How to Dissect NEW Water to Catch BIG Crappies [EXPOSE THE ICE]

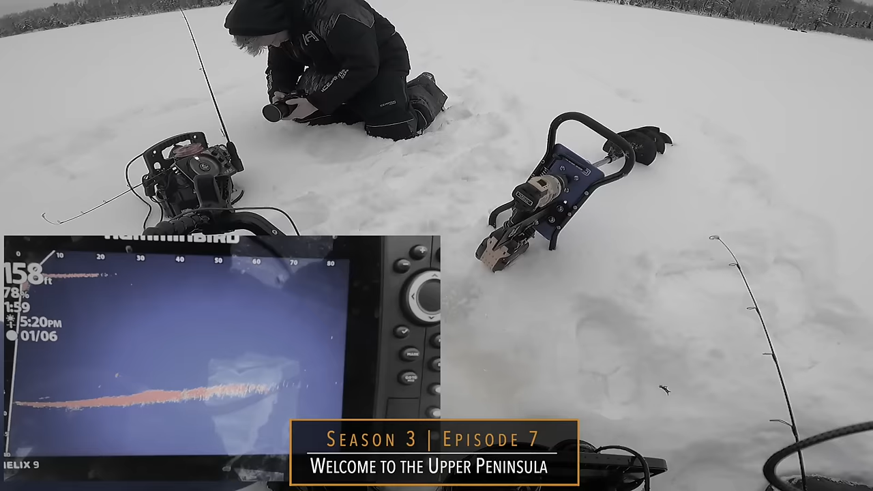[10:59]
over here right there 20 feet or do you want to go after bigger yeah those other ones are over here turn to that